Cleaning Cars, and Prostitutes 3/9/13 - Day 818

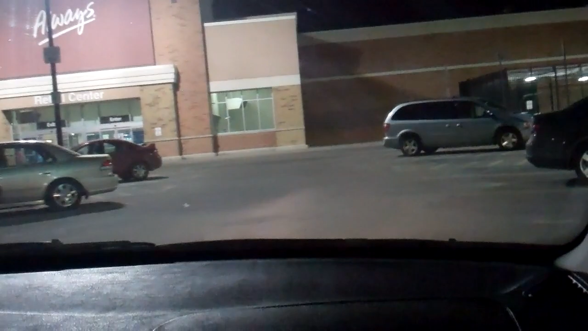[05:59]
Don't pull in back into these spots, lazy son of a bitch.